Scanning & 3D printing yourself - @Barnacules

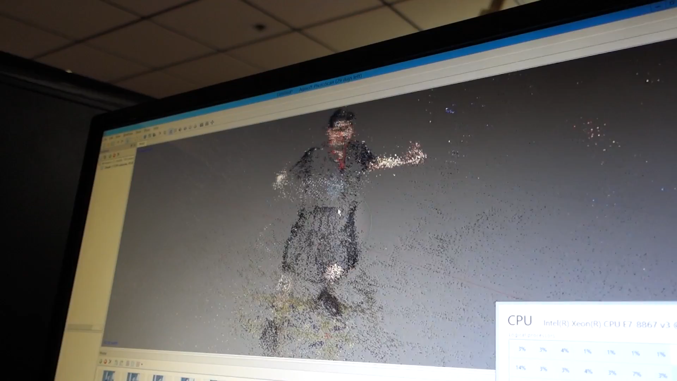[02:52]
So that's what I look like as some kind of ethereal being? I think so Alright, well let's can we make me a little more solid?
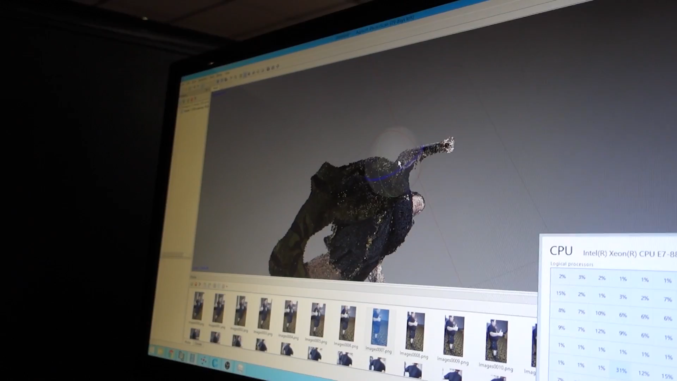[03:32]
So he basically has to go through and find all the little points that are outside of
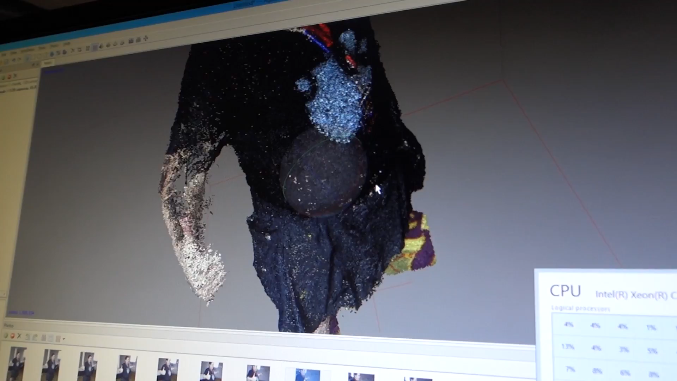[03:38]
my massively awesome body and delete them This is going to generate a mesh that's actually garbage
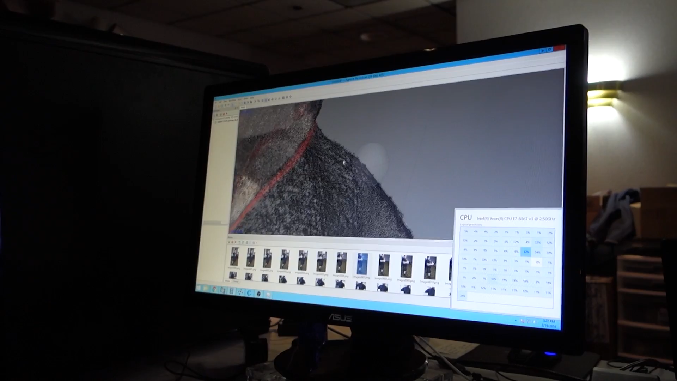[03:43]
Then we're going to drag that into a CAD program and clean it up further